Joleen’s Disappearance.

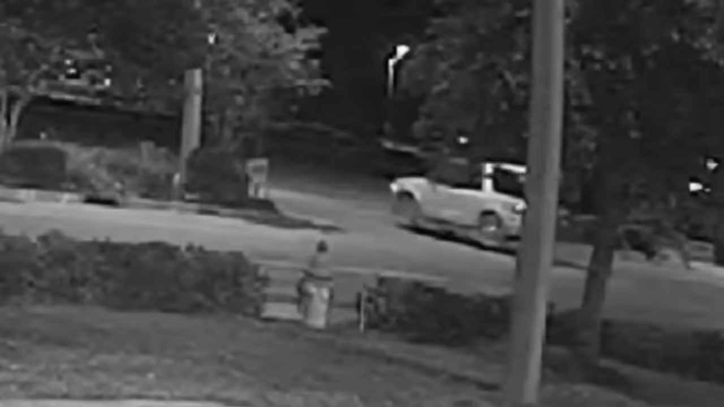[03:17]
The vehicle stayed parked for a short while before a figure wearing all black left the vehicle and abandoned it there.